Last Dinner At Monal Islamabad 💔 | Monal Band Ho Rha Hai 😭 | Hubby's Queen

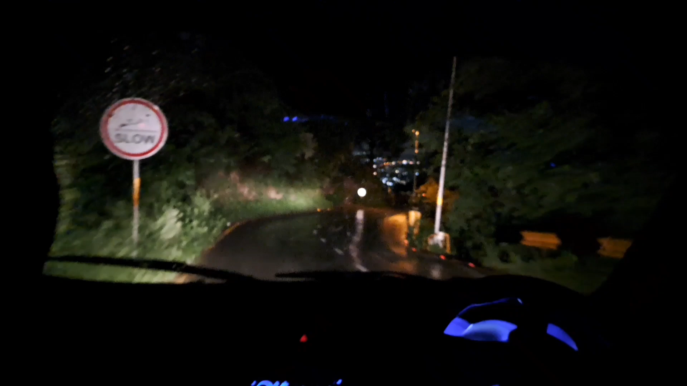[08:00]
सभानला सभानला वाव ब्यूटिफुल और यहाँ जाना है लेफ्ट? मैं ते समझ रही थी यह जाने वालों के लिए
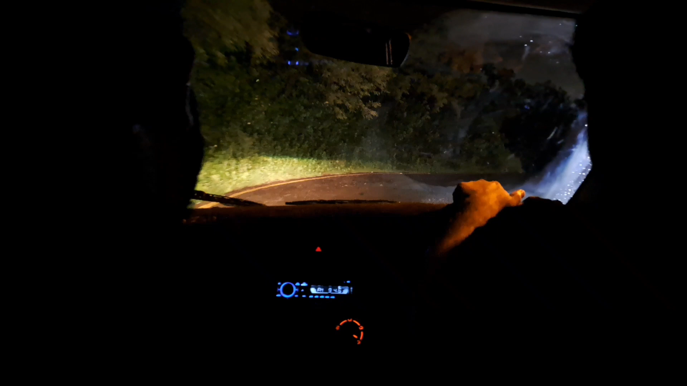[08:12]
ठीक हो गया वसे रास्ता तो क्लेयर है सभानला थोड़ा सभानला सभानला
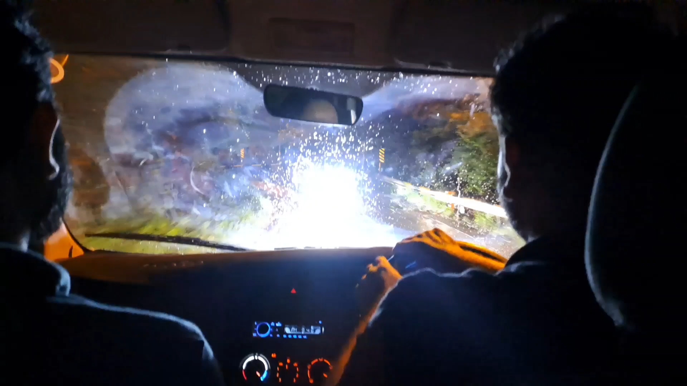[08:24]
वाव ब्यूटिफुल मैं पादल चली जाती गयाँ यह जाती